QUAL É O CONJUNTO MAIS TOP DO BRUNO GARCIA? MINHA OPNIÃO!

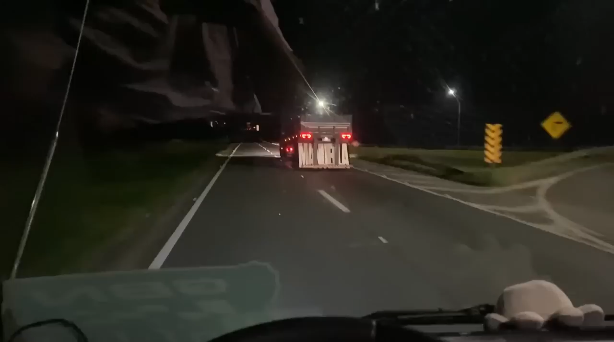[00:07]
É o carro do Popstar, não posso,
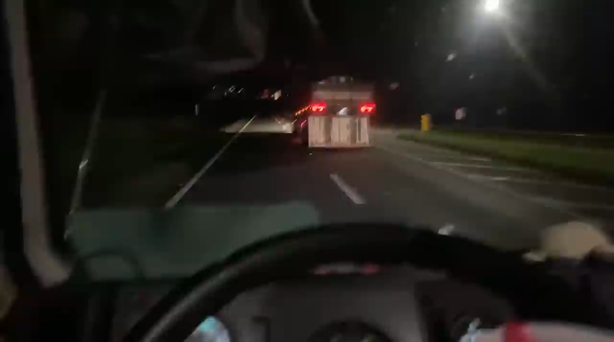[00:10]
nossa senhora, parece que vai desmanchar toda a camina do caminhão, é o Thiago Popstar, estamos aí arrojando,
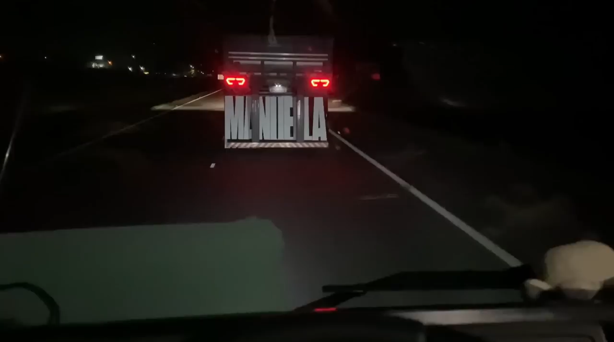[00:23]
acabamos de subir a seca,
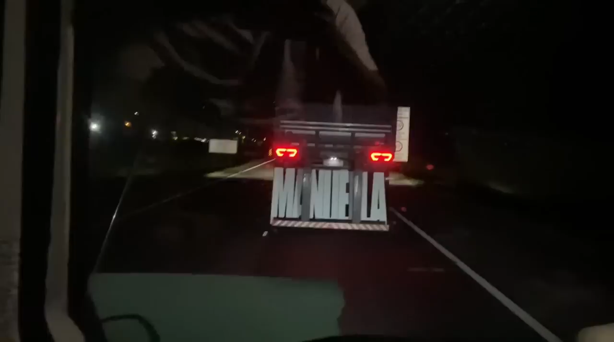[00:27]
o Gareal está ali na retaguarda,
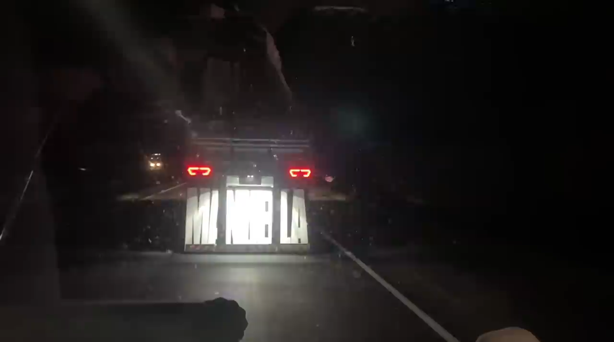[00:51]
é um barranéu nesse grem, né, barranéu, velho, chão, chão, olha o tamanho da barra de velho que vem, mas eu não, deixou cego aí, o Daniel está lá atrás, a gente descarregar ali, de manhã cedinho, não sei o meu maior, vamos ver pra onde é que vamos, se vamos carregar, se não, vamos, sei lá, o Marcio não está aí,
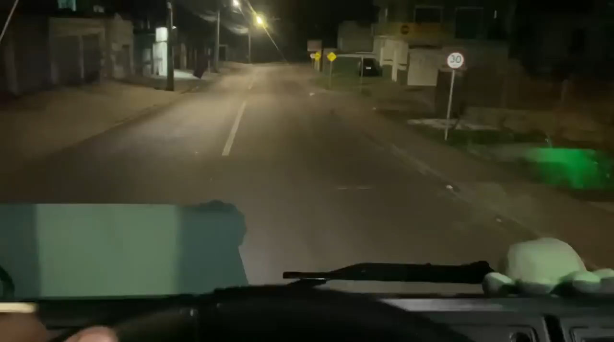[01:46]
estamos chegando aqui agora, no Umbara,